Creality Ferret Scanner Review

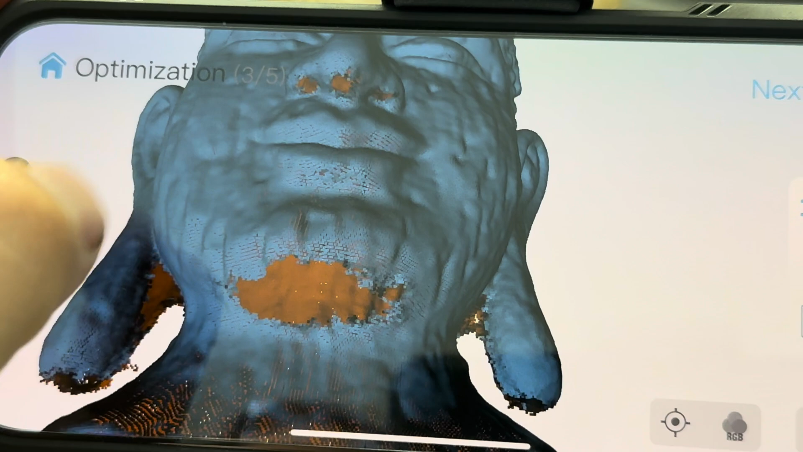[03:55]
Now this is pretty normal seeing little undercuts and things that the scanner couldn't see.
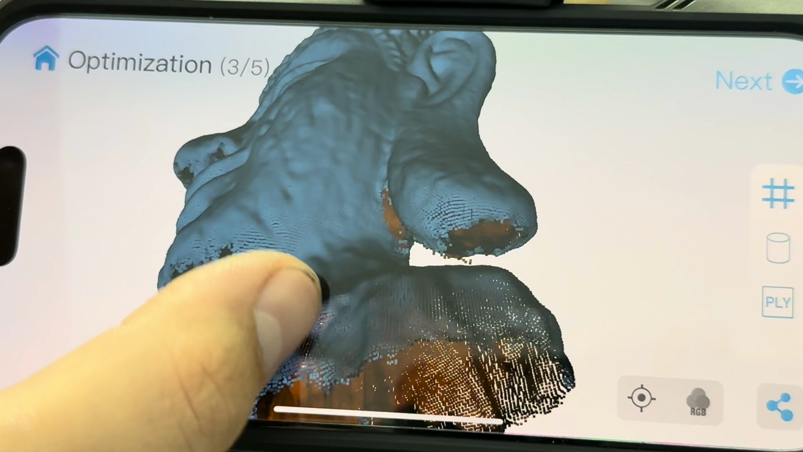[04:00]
The software generally is pretty smart and can handle filling those in. I'm going to choose STL format because I prefer it.
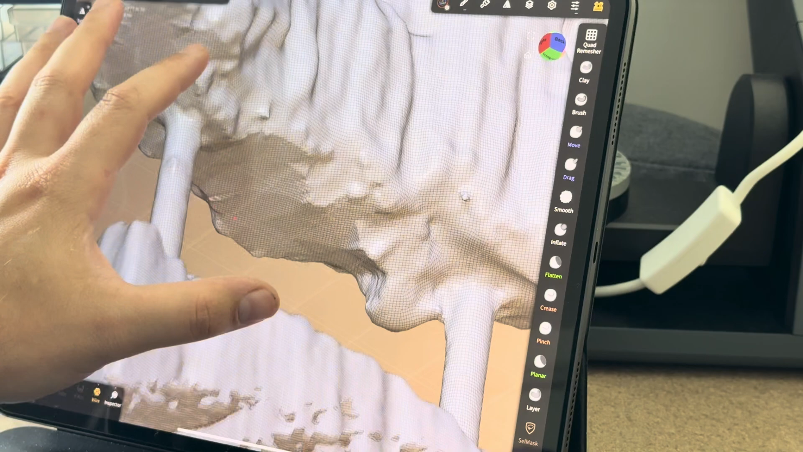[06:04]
It just kind of made some assumptions. You can see it's not perfect by any means, but again, this was not even captured information.
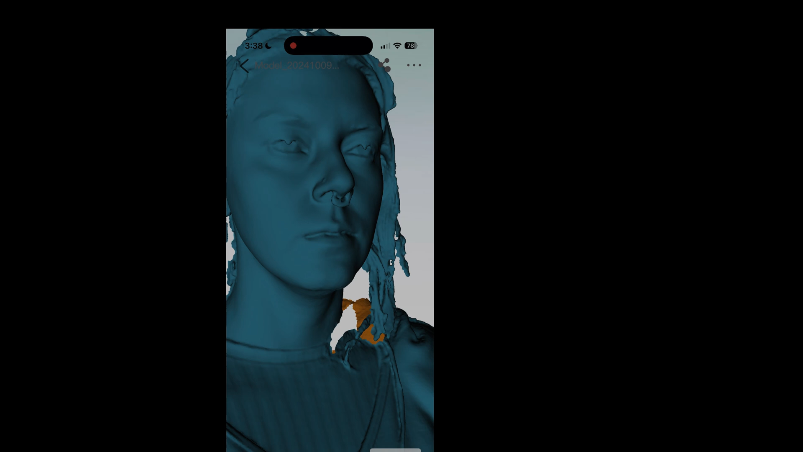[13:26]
I don't know if it captured the exact texture of it, but it certainly captured all the folds that were going on.